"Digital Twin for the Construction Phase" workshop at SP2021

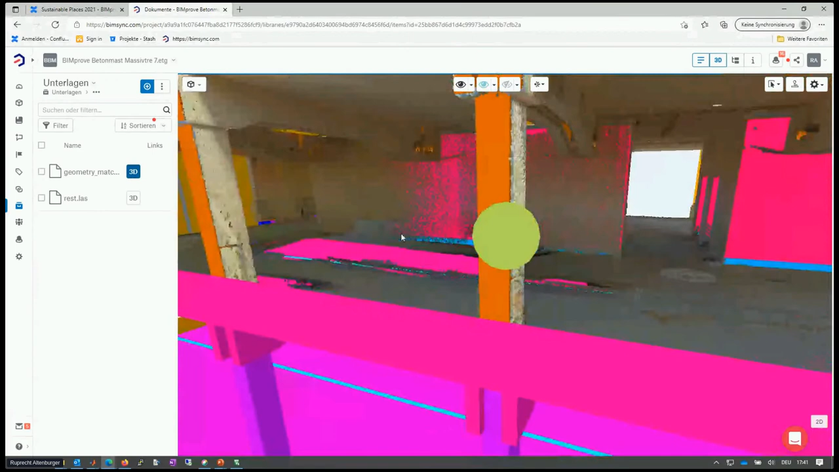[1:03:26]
So what we have here is, and we run some algorithms on it, so that are point clouds or members
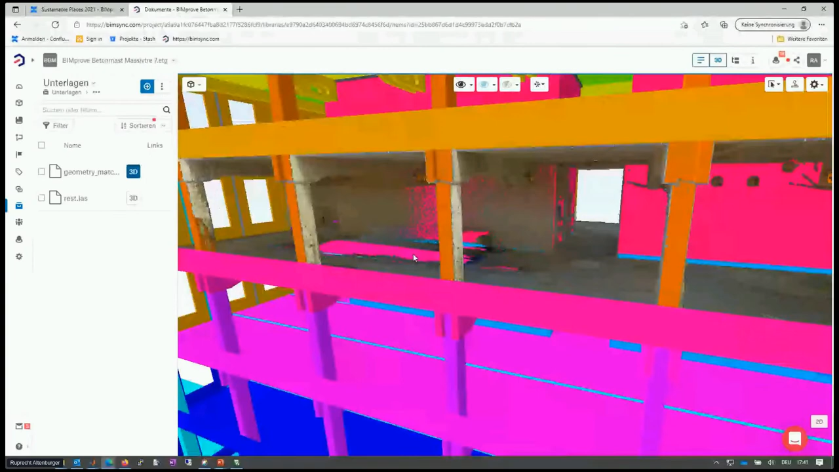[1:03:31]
of the point clouds or the points that fit to the IFC model,
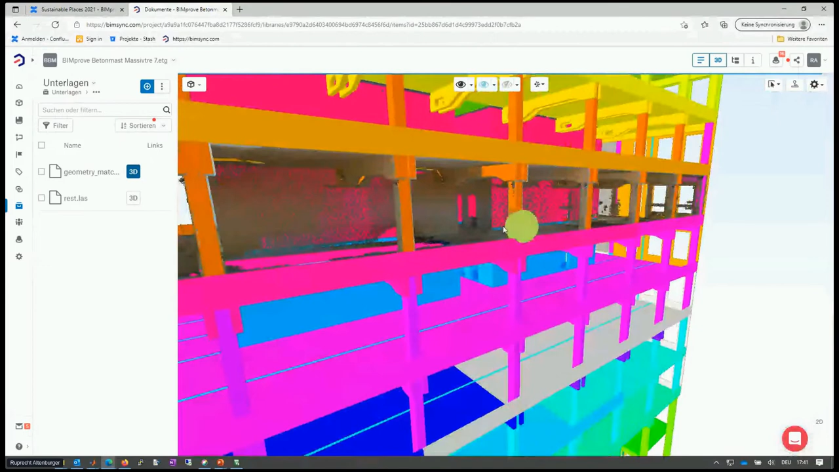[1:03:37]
and that's like the rest that's from the same scan.
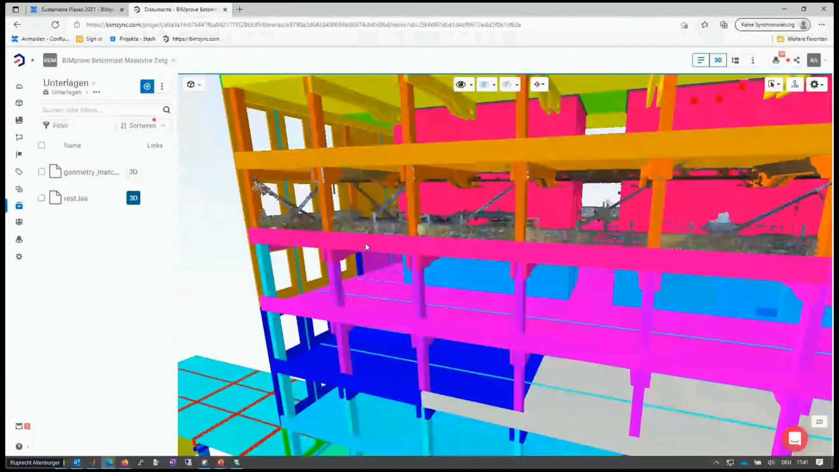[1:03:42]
So that's the total scan,
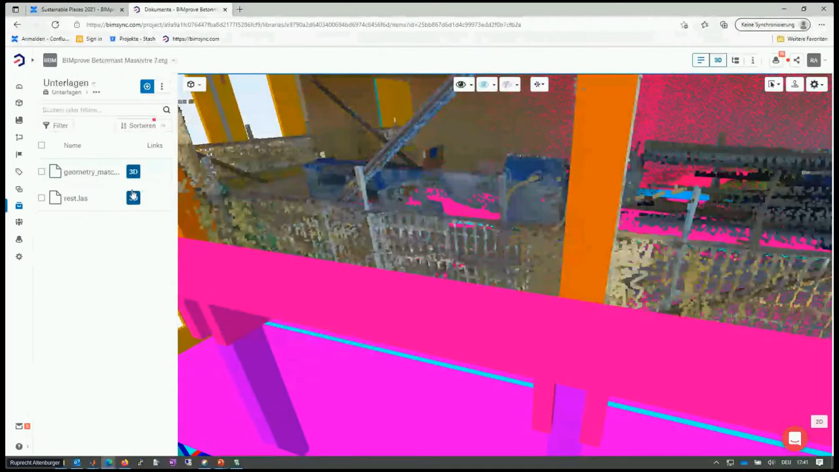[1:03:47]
and if we switch only to the rest, we see like things like that are not modeled in the BIM,
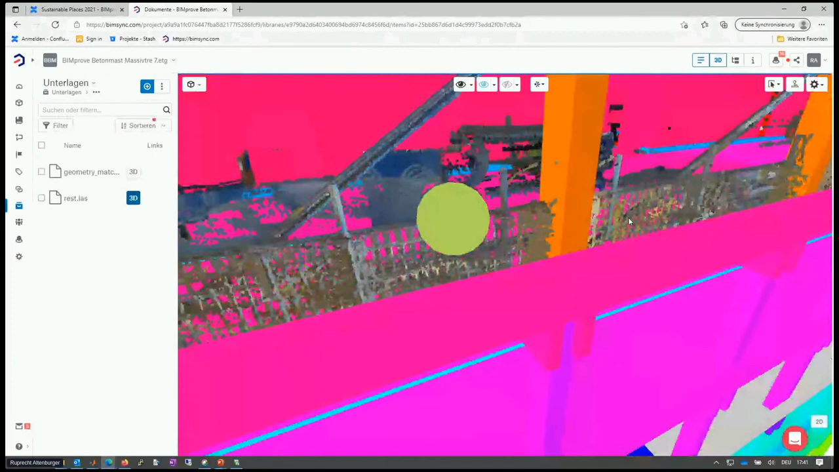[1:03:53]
like those safety barriers.
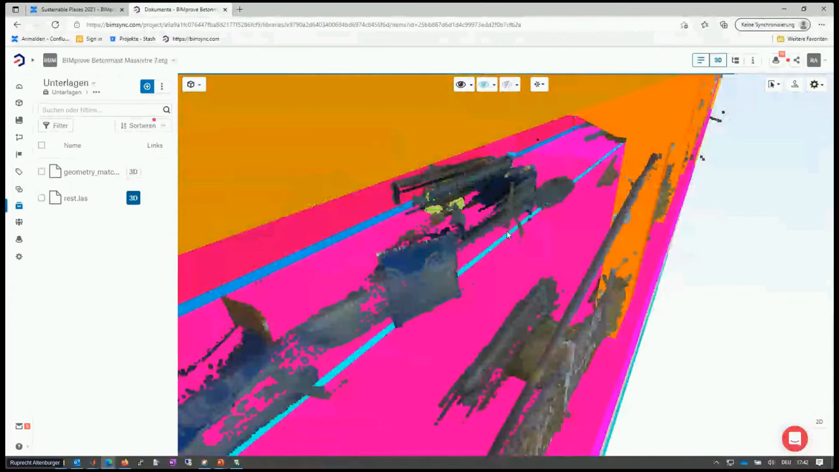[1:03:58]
We can get an idea how clean and tidy
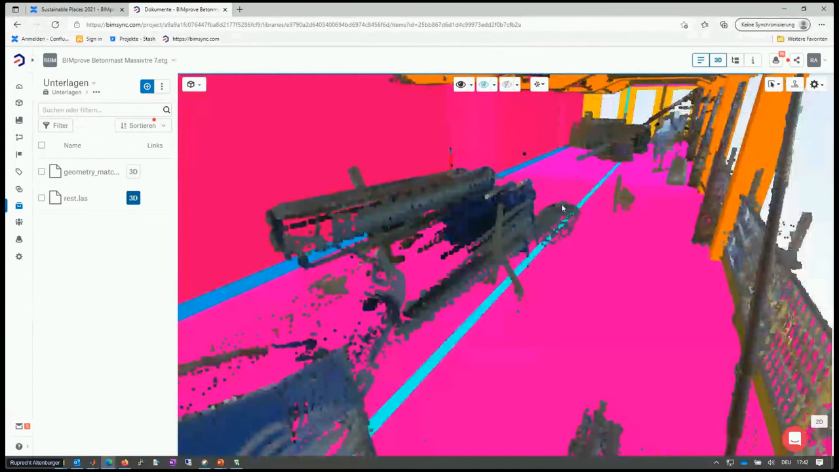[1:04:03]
is the construction site, which is also related to safety issues, of course.
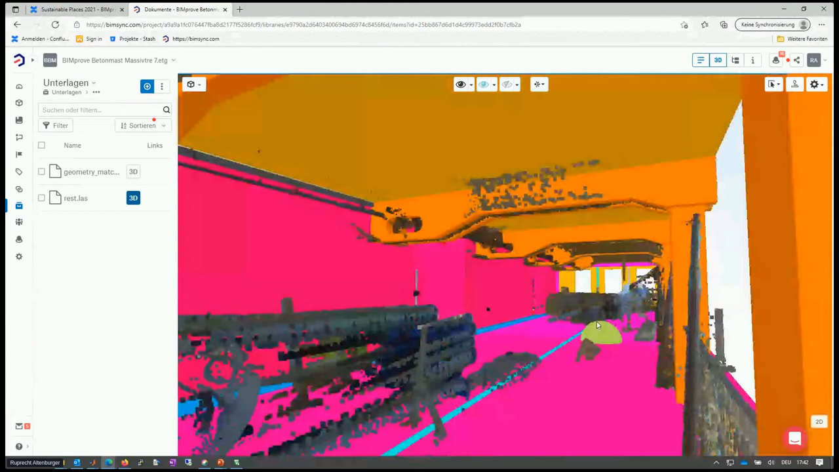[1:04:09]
So that's one implementation we have. And this one is in BIMSync from Catenda, but we also have it in an VR virtual reality environment already with
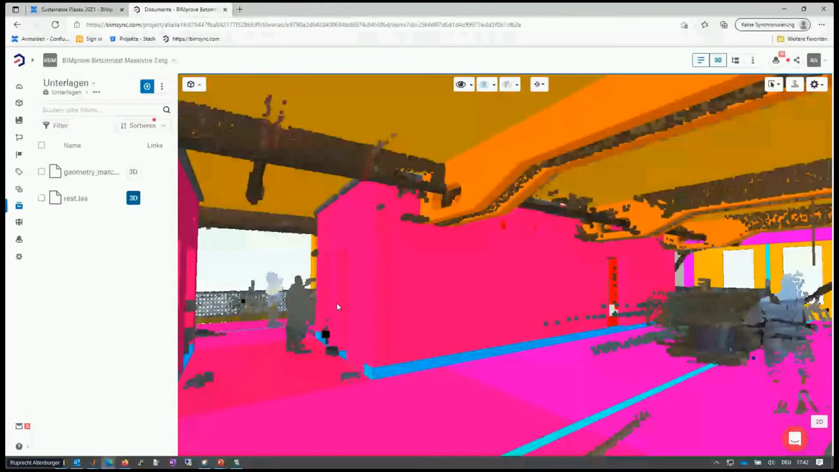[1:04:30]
where we can collaborate in a 3D manner, like with headsets and collaboration between different partners. We showed that already to external partners. There's the issue if that's really